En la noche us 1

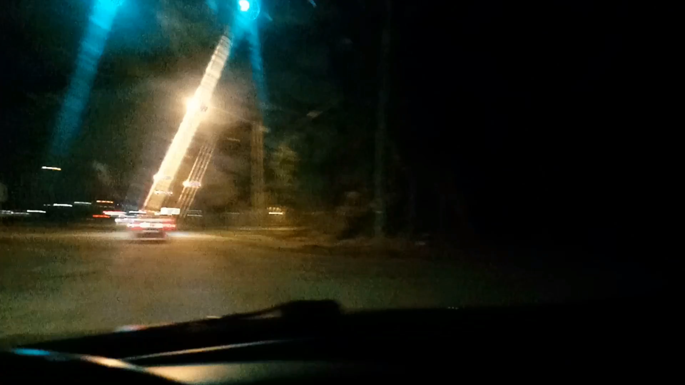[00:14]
Al lado de la Y1 y de la Woodway
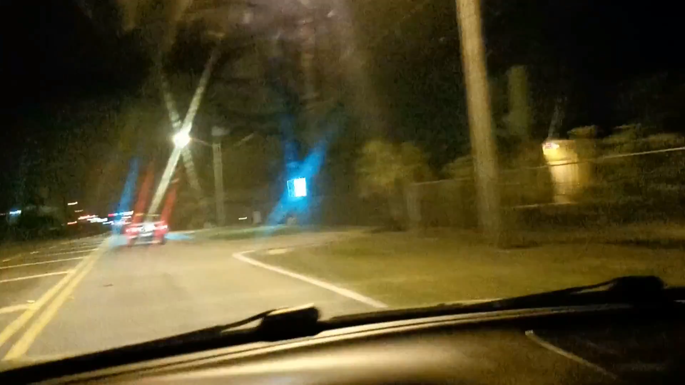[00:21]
Entonces al lado de aquí hay una iglesia adventista Que estaba aquí a mi derecha Parece que no es que ustedes todos no lo ven pero yo lo conozco Porque bastante tiempo viví aquí Y ahora... ¡Wow! Estemóforo Amarillo De pinta, te pones de pinta a ser
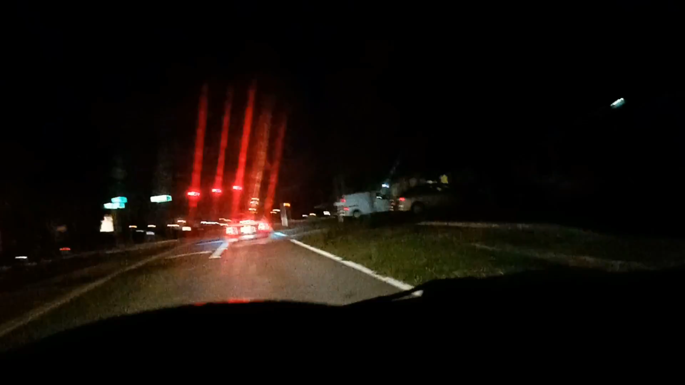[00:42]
Estamos en la 288 Estamos en la 288 Street Seguimos corriendo Street Ahora ya se dan cuenta a lo que me refiero cuando uno dice Estamos corriendo Street y estamos corriendo avenida Si ustedes se dan cuenta en el mapa de la Florida
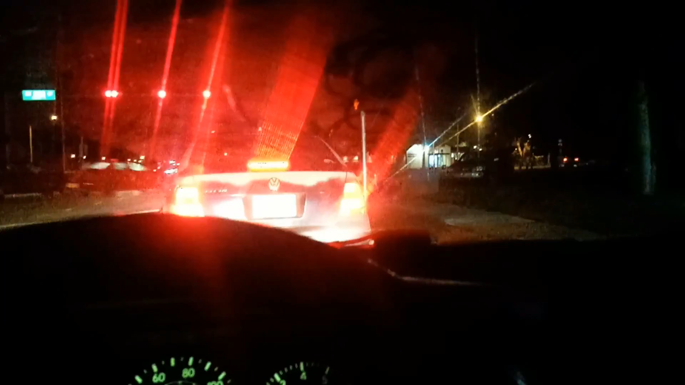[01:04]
Como en todo mapa les van a poner sur, norte, este y oeste O hueste Entonces vamos a hacer algo Yo ahora estaba... No por la mitad de Miami ni por nada de eso Estaba como por el... Por el sur del este Del hueste Así que ahora voy al sur Pero al lado más este Y estoy recorriendo el lado... El... No, estoy en el hueste Estoy recorriendo el hueste Pero no...